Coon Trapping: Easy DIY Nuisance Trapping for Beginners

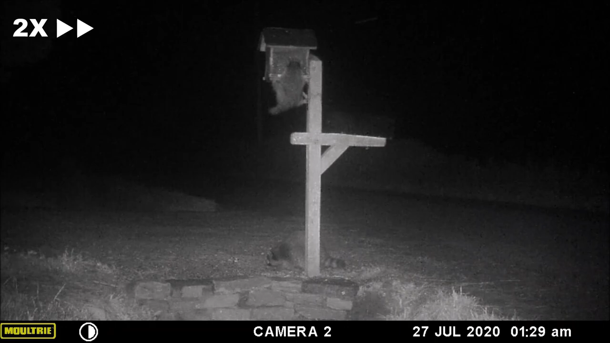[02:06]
they're climbing all over the mailbox stealing all the bird feed for about a half an hour they stuck around so
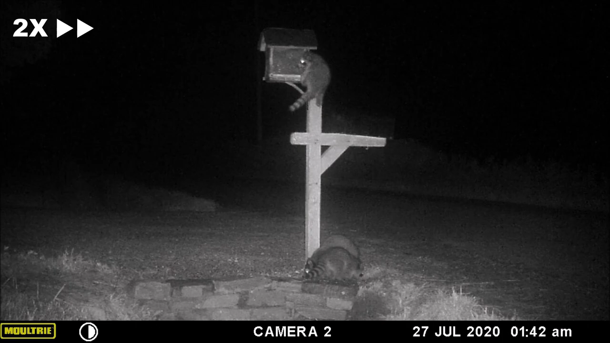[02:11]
this is actually going to make trapping them a little easier because we know that they're brave and they're probably not going to be spooked very easily
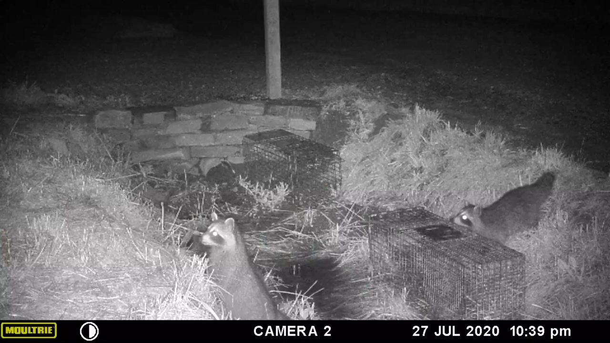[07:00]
the marshmallows but didn't commit to it and they did you know come over here and spend a little bit of time in the grass here where i was setting everything up because there is some smell there so